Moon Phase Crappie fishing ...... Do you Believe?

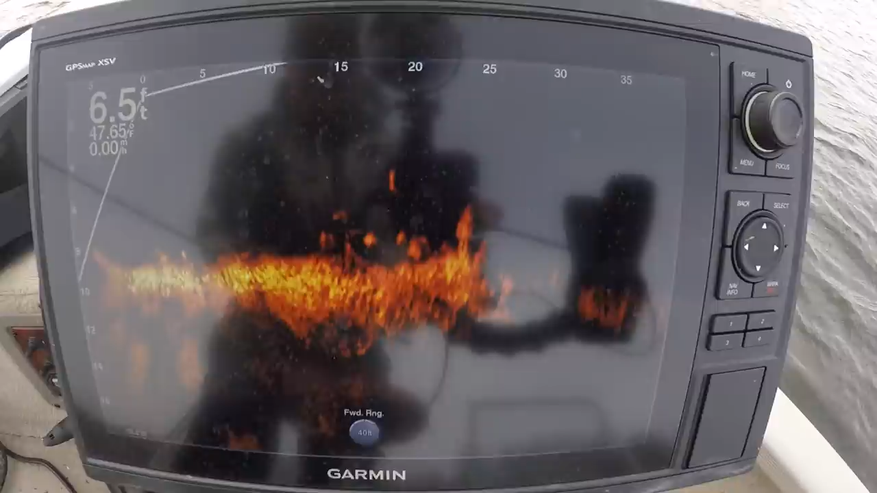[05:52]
On screen: depth 6.5 ft, water 47.65°F
there's some fish down there holding close to that structure it just seemed like there was a lot of fish around this area not just that one particular spot